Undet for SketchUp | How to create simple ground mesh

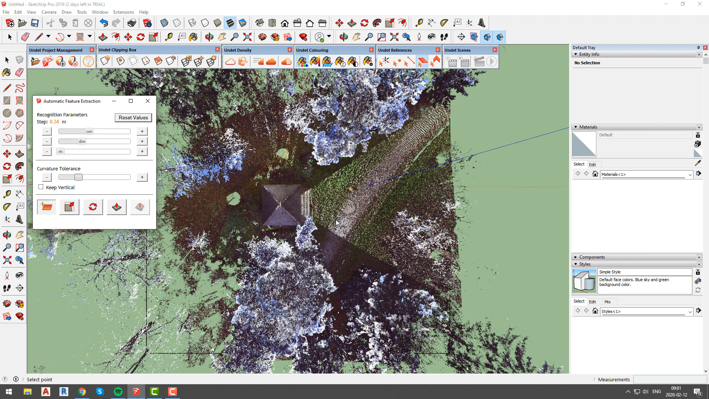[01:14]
first we will increase curvature tolerance. Once again our base point will be somewhere on flat surface.
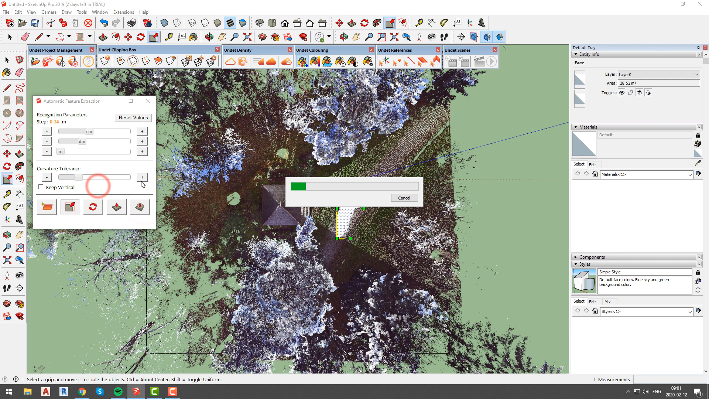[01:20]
As you can see, our ground surface mesh was created all trees were eliminated,
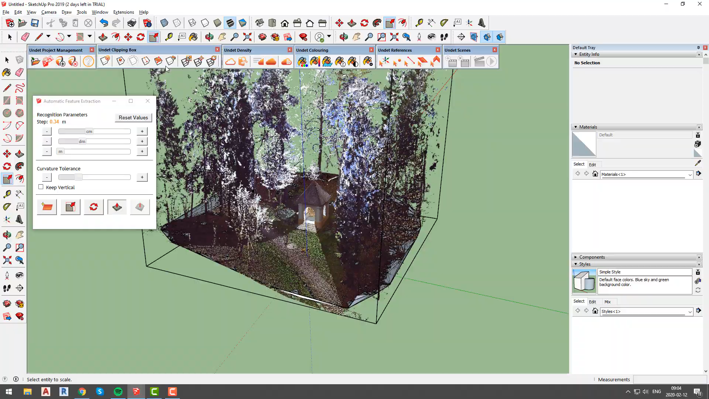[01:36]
flat surface under chapel was created and mesh is smooth.
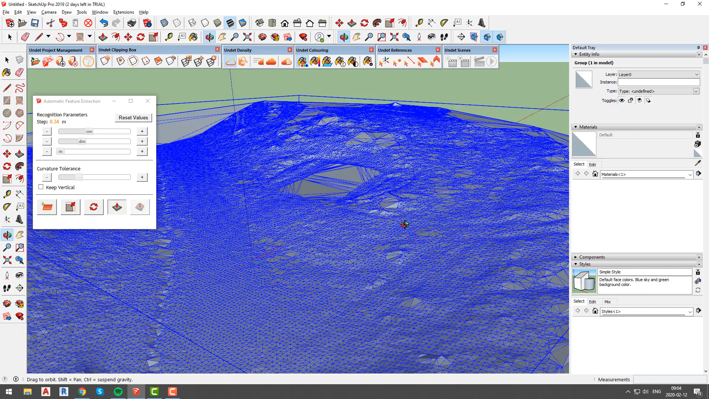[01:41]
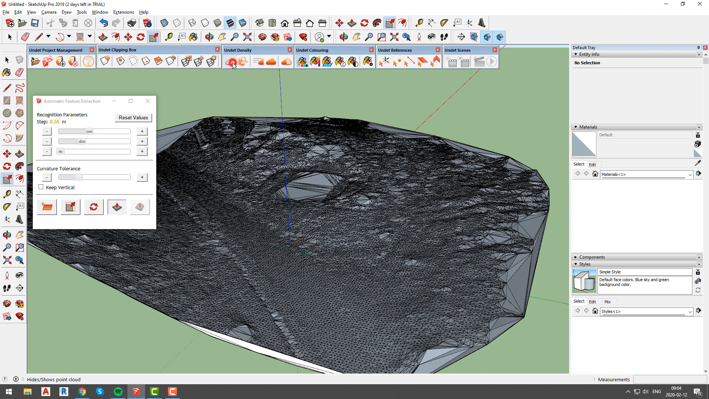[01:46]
Another way to create full surface mesh is to adjust step size and make it bigger.
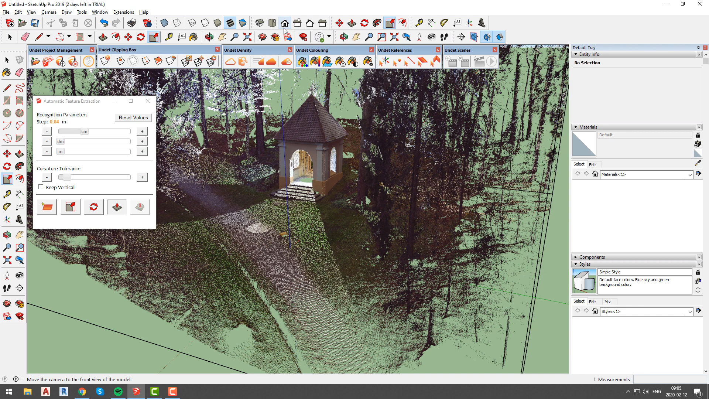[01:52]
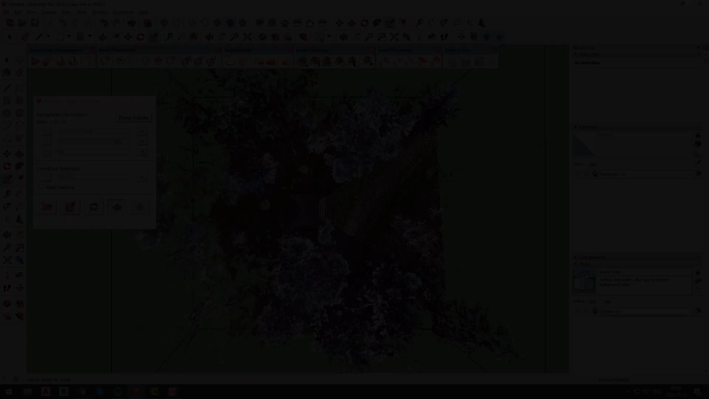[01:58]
This time we will create step of 84 cm.
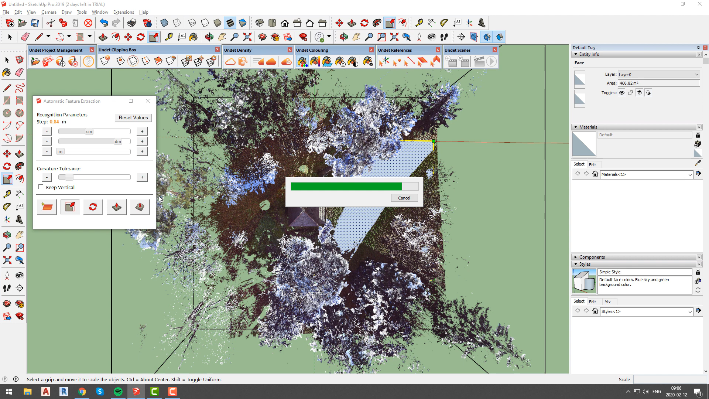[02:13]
This time mesh faces count as much lower than before and detail level is not as high as before, but if you only need surface mesh to understand situation you will get full ground surface mesh.
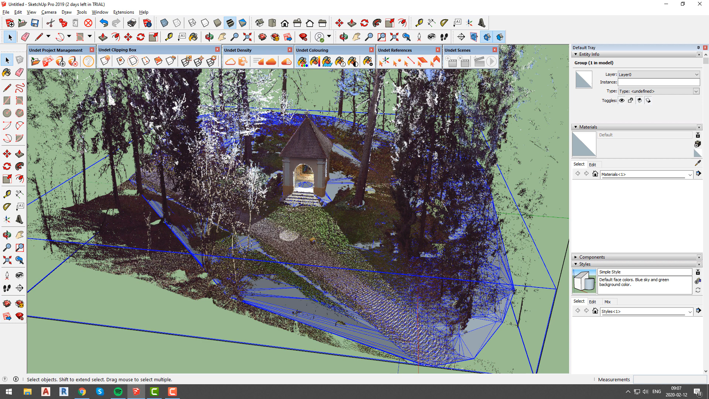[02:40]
size or curvature tolerance according to your project needs. If you have any questions about ground mesh creation tool or any other undet